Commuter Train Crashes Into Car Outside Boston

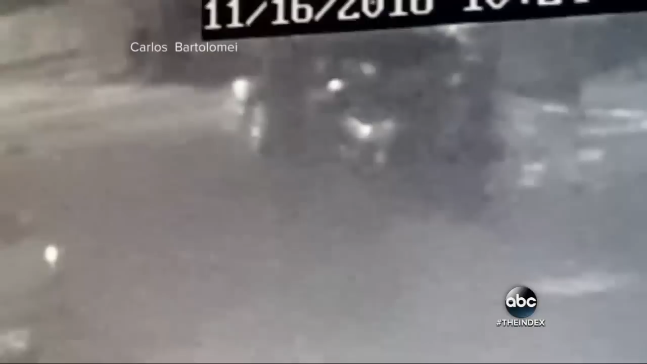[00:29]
Moments later, two people spotted walking away from the wreckage. They had survived it.
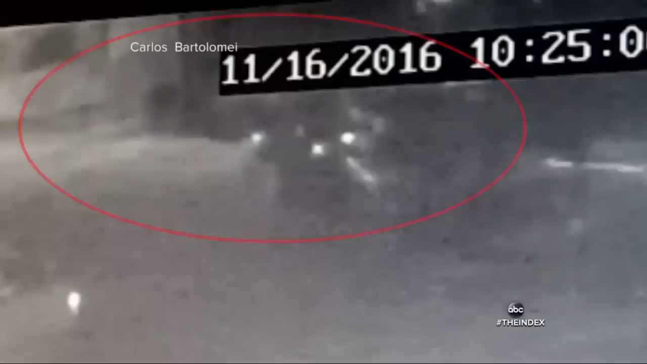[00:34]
And police now say the two had just left the scene of a minor accident they were in just minutes earlier.